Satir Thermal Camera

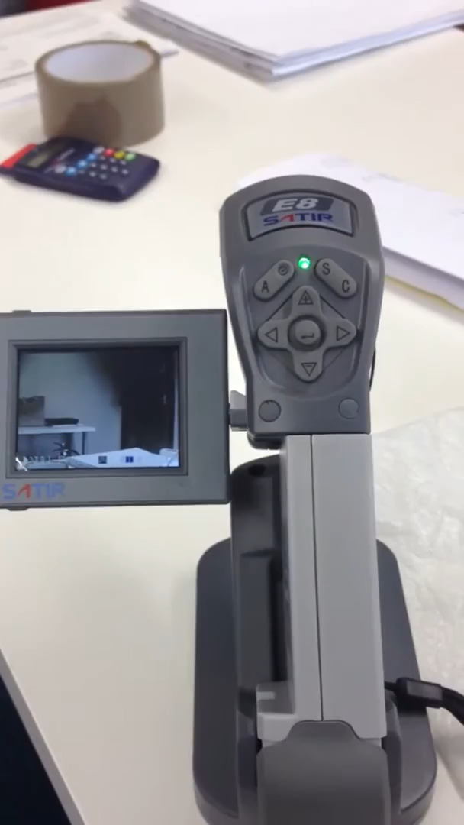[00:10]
Okay, on here, a little movable screen, you've got your little cursors, up, down,
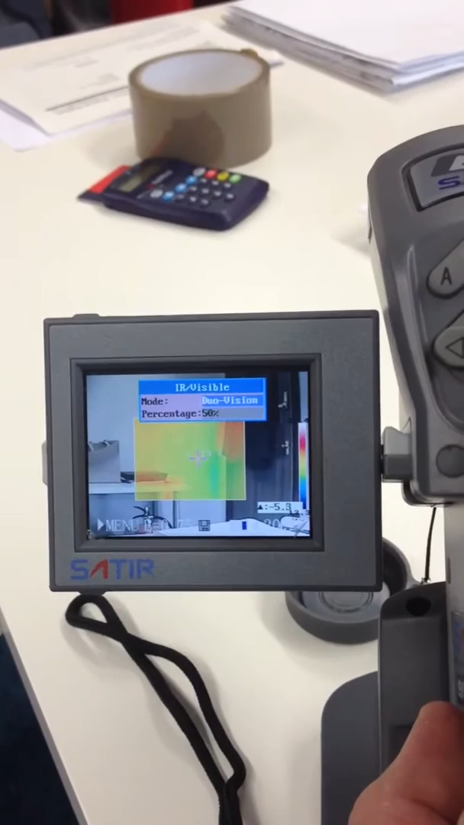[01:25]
You've got a dual mode there, but I don't particularly like that. Click over again, you've got yourself your IR.
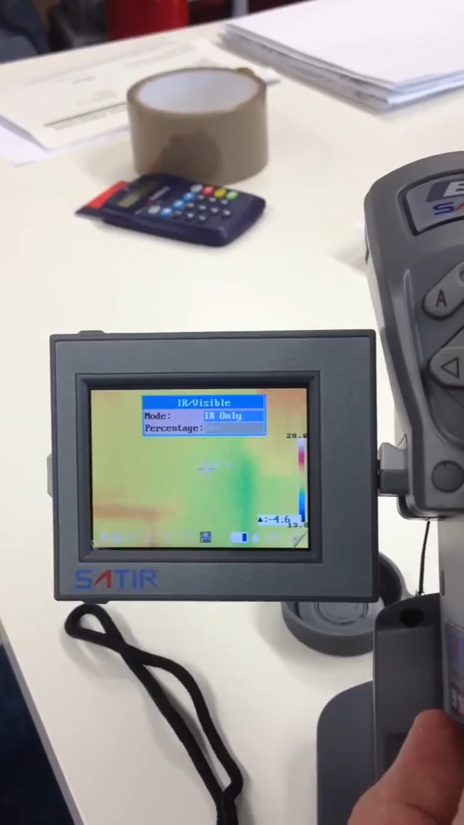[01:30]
To go back to the screen by itself, click on to see, press it once, it goes back.
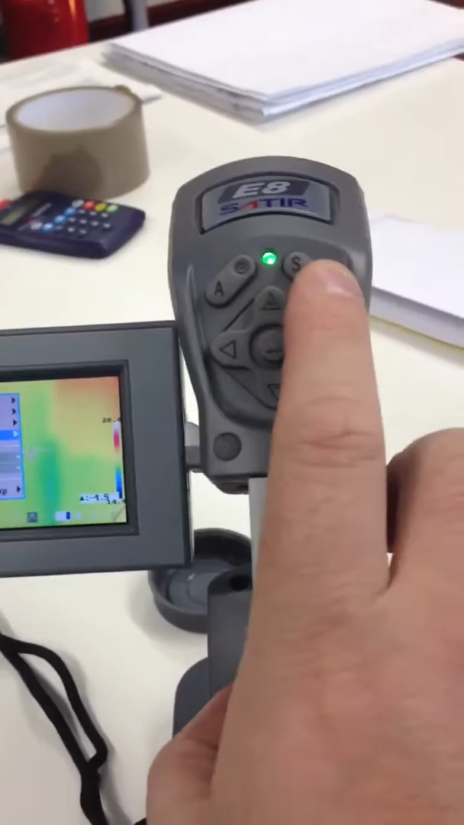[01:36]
Press it again, clear screen.
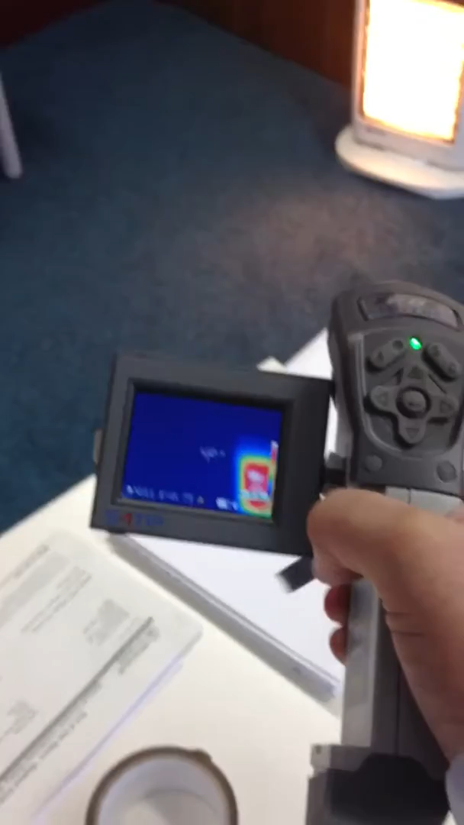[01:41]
Go over, find the item you're wanting to play with, focus it if you will, and what is important that on the screen you will see a number.
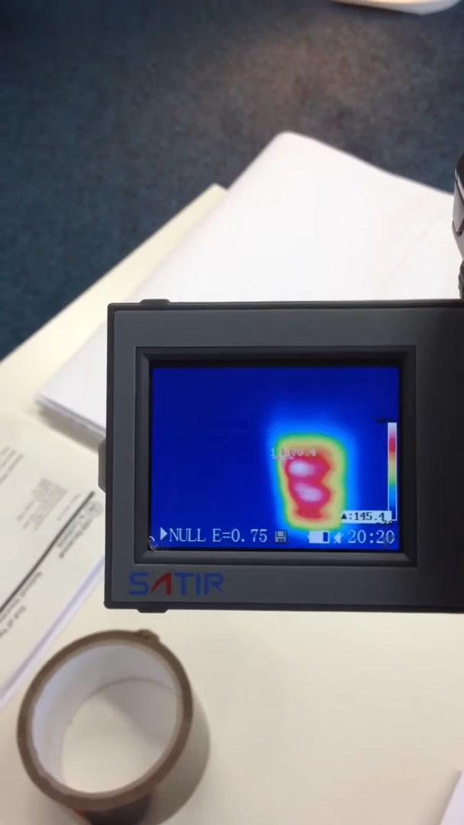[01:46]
You need to jot that number down, that is important. So look at what you're needing, focus it correctly, take your picture.
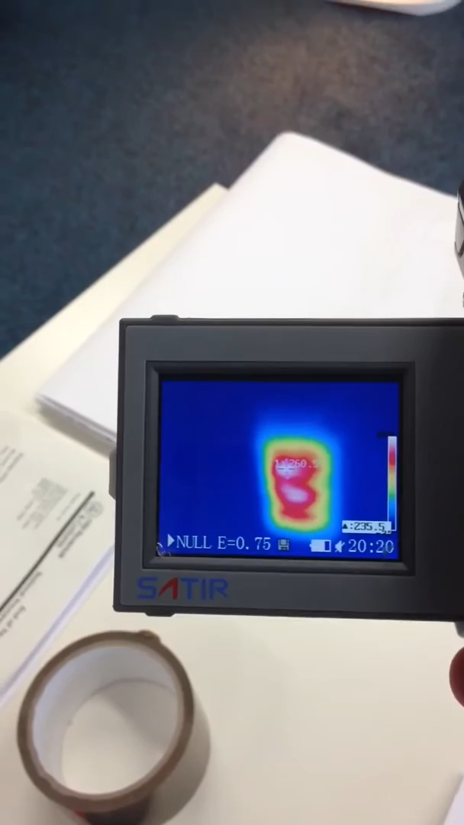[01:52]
You can see there's a number that pops up. Jot that number down.
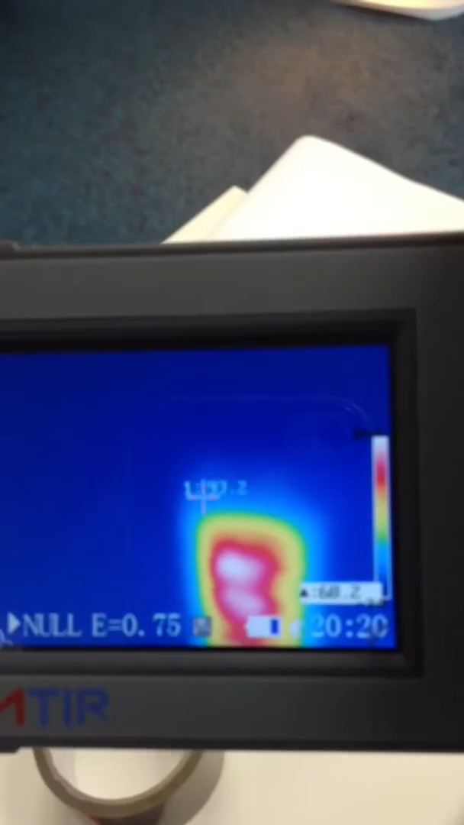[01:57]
Jot that number down and write down the description of the item that you've just taken a picture of.
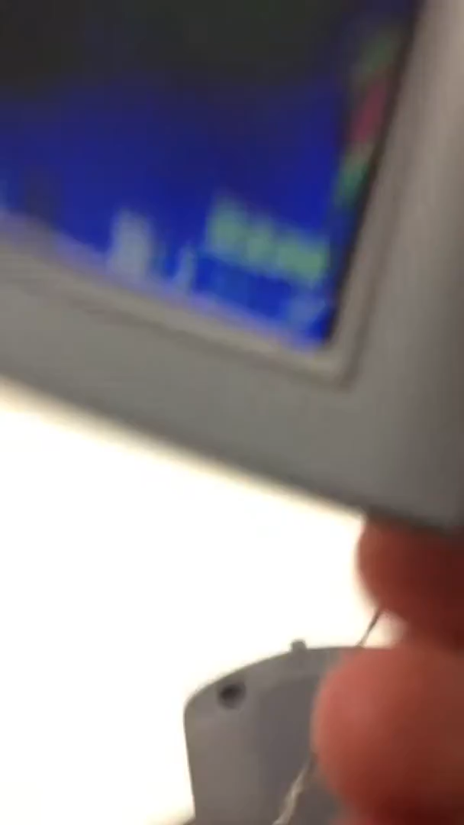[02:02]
Once you've got one thermal picture,
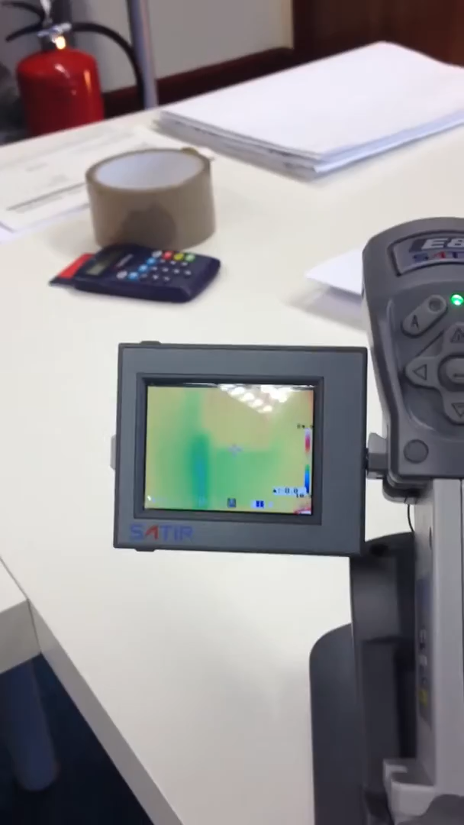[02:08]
go over to your middle button, click it,
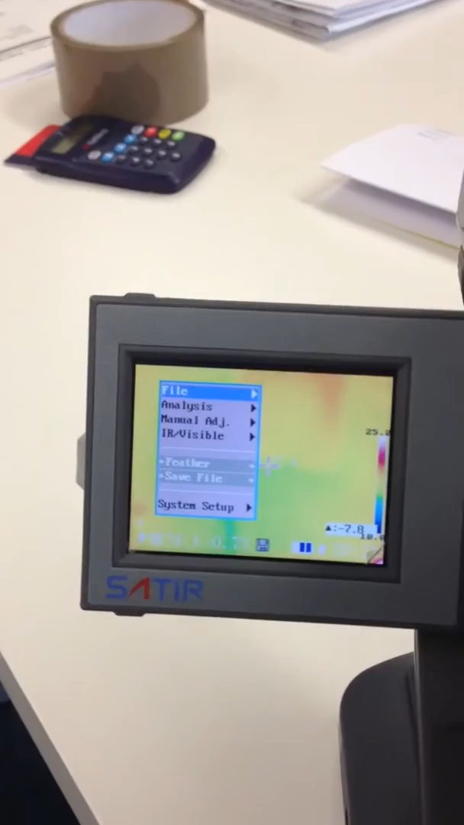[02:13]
scroll down, scroll to the right,
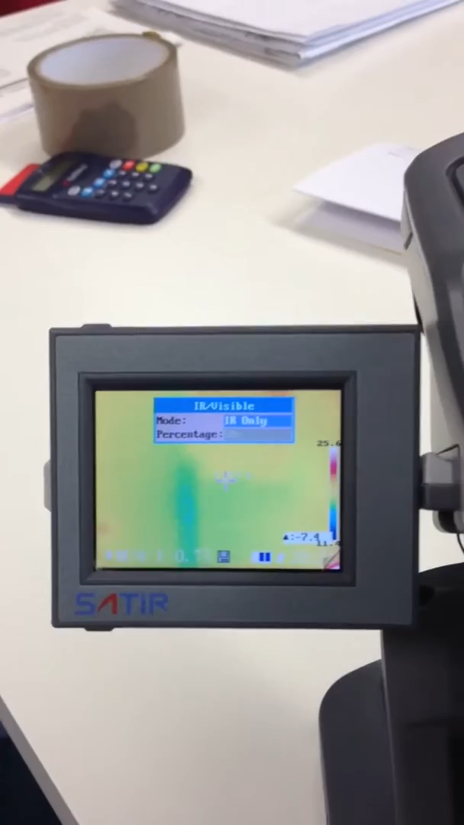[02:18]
and keep scrolling to the right until you find your visual only.